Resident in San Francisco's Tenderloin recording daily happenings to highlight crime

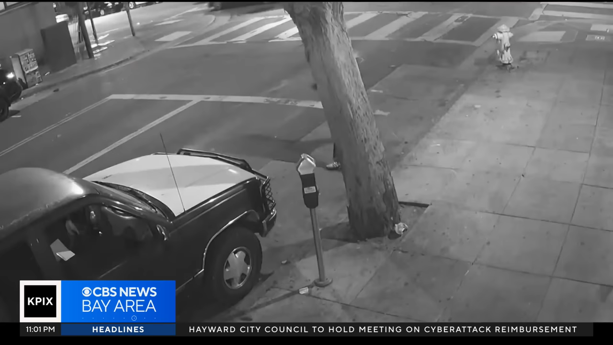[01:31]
In it, you can see a man shooting a gun multiple times in the middle of an intersection as people and cars go by.